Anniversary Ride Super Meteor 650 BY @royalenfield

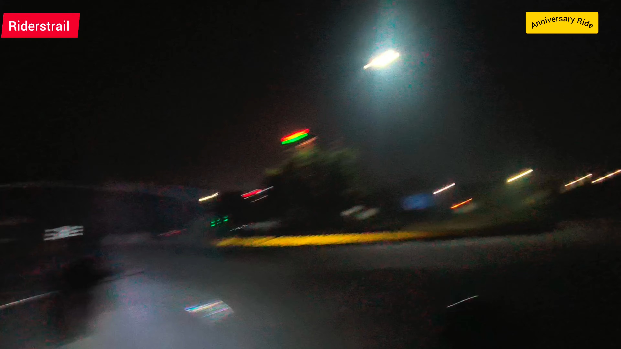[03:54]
ओके ओके, एंड विद इन अ मिनट 5:45 पे निकले थे, 5:46 हो रहे हैं, मैं ये सब कुछ देख पा रहा हूँ अपनी स्पीडोमीटर में जो घड़ी लगी है उसमें,
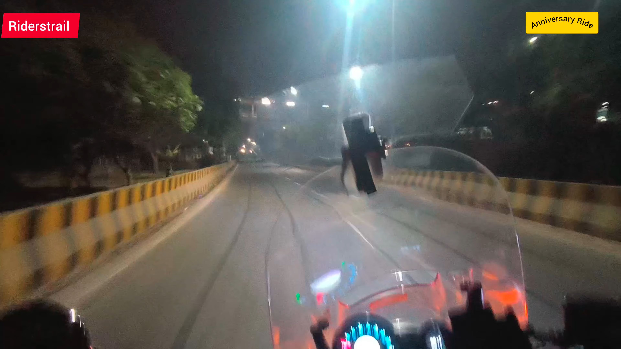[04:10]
और विद इन अ मिनट आई एम ऑन हाईवे।
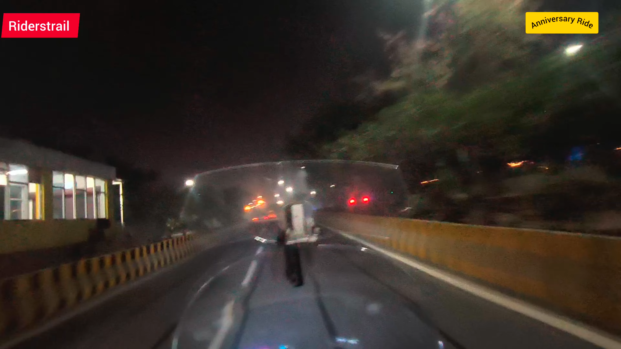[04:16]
ये है फायदा जहाँ मैं रहता हूँ। That's it guys, Yamuna Expressway,
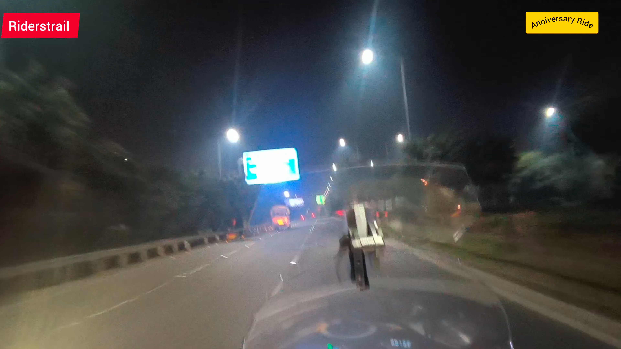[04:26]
an extension of Yamuna Expressway going towards Agra. सुबह सुबह ऐसा लगता है, देख लो, wow.
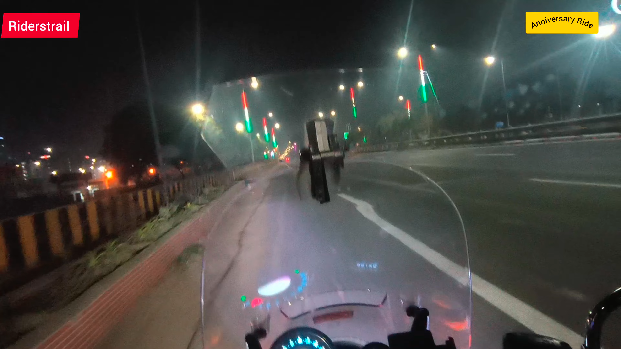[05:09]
जस्ट 5:53 एंड वी आर अबाउट टू रीच आवर डेस्टिनेशन,
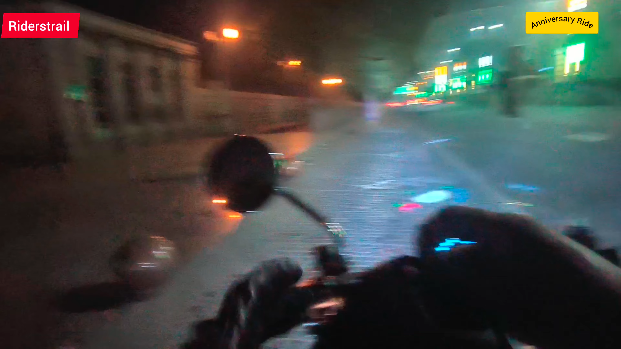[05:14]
और हम पहुंच चुके हैं ये पार्क जो बनाया था मायावती जी ने
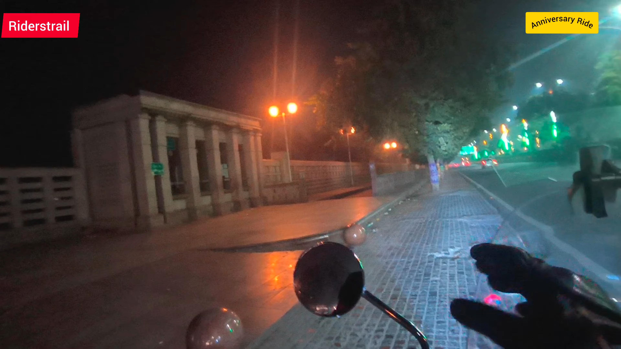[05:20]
अबाउट टू रीच डी एंड डी, और हो सकता है कुछ राइडर्स
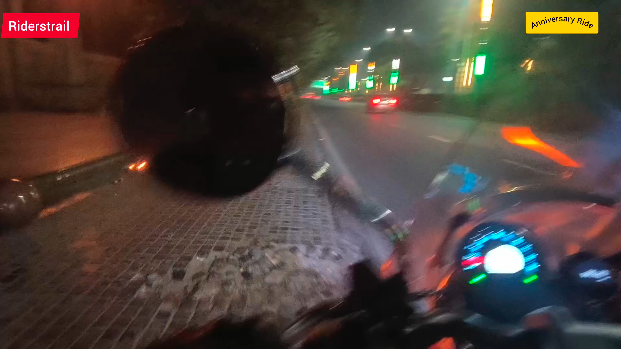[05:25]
मुझे डी एंड डी पे मिल जाए.
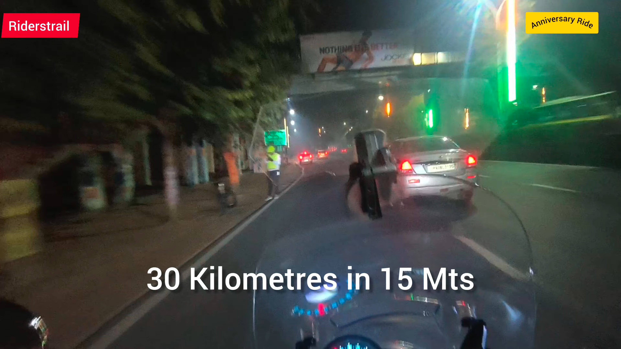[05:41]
Wow, that's only possible by this beautiful bike, Super Meteor 650.
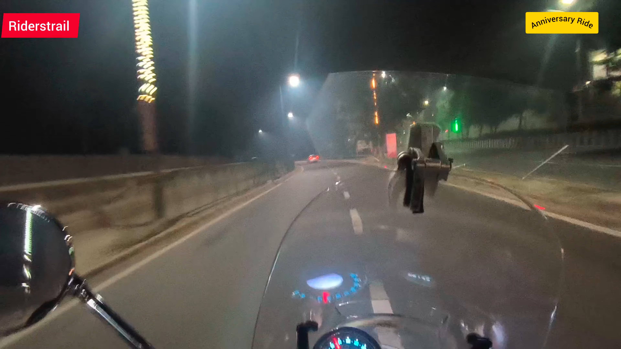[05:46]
अच्छा कुछ राइडर्स अगर हो सकता है कि D&D पे मिल जाए,
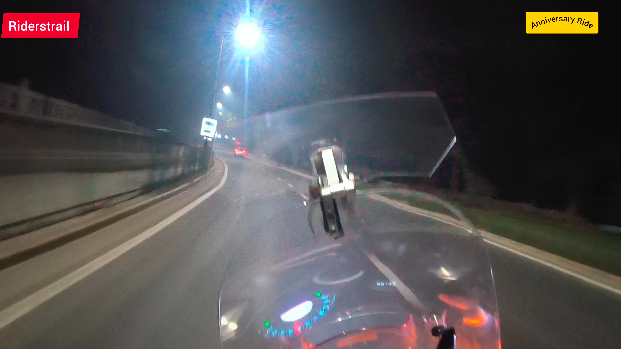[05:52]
लेकिन मैं किसी का वेट नहीं करूंगा, because I have to reach the venue. बट अगर ठीक है तो हेलो आए जरूर करेंगे, क्योंकि यहाँ पे मीटिंग पॉइंट था 6:45. टोल प्लाजा नाइट में कुछ चमकती नजर आ रही है गाइस. आ गए सुपर मीडिया से छोटी बॉयज. लेट मी जस्ट चेक इट आउट. बम बम.
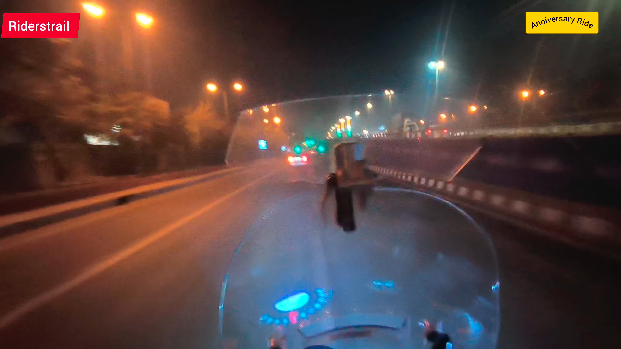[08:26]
मेरा एक्सीडेंट का कहानी याद है ना, वो यही हुआ था. ऐसे लाइट खुली हुई थी,
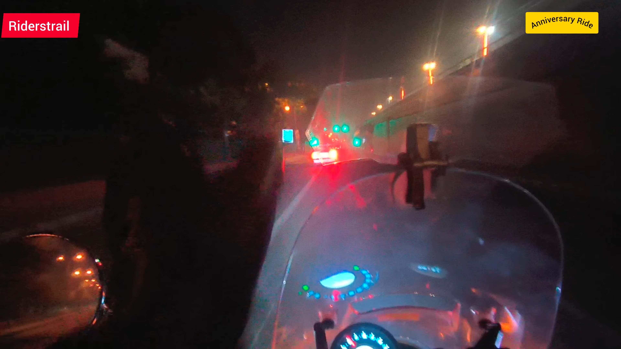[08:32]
वो ऑटो वाला सीधा जाते जाते इधर मुड़ गया एंड मेरे साथ मुड़ गया था वो. So, ये मेरी जन्मभूमि है गाइस, दिस इज इंद्रूसगंज, और इंद्रूसगंज के तुरंत बाद आती है पुलिस कॉलोनी.
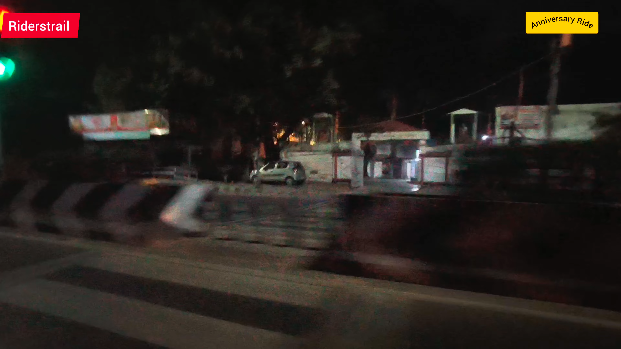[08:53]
जय बाबा बजरंग बली, ये शिव मंदिर है, आई लव इट. ये मेरी पुलिस कॉलोनी आ गई है. दिस इज पुलिस कॉलोनी एंड्रूसगंज.
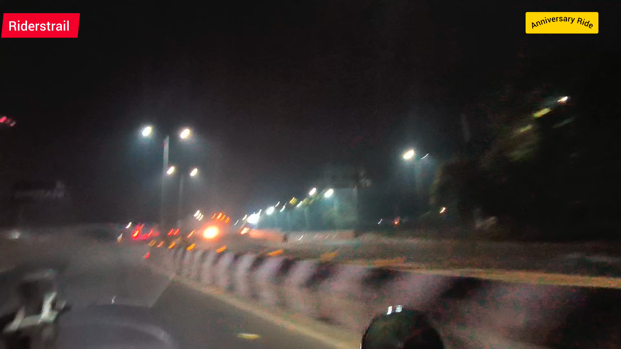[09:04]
और थोड़ा स्लो हो जाऊंगा, रुकूंगा नहीं, एंड आई विल शो यू. अभी अंधेरे में तो पता नहीं क्या दिखेगा क्या नहीं दिखेगा.
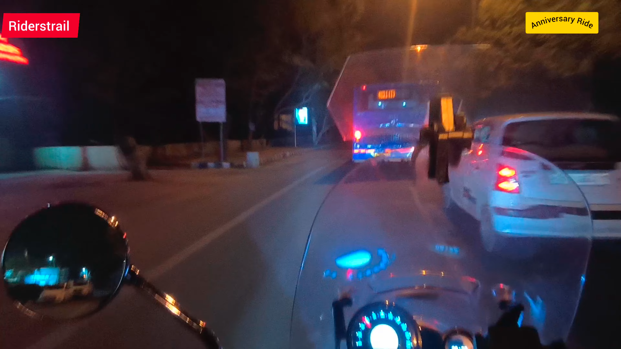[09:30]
ओह माय गॉड, अबे लालटेन तो लगा लो,
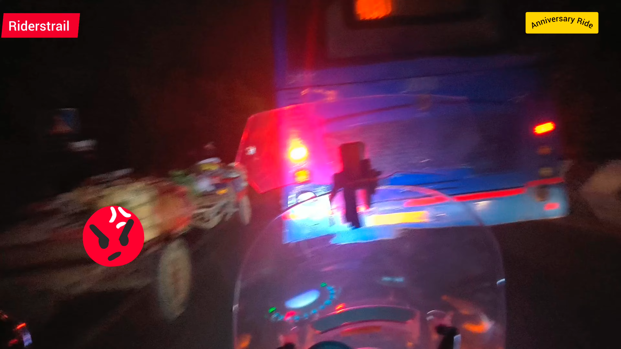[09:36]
अंधेरे में चल रहे हो घोड़े टांगे वाले.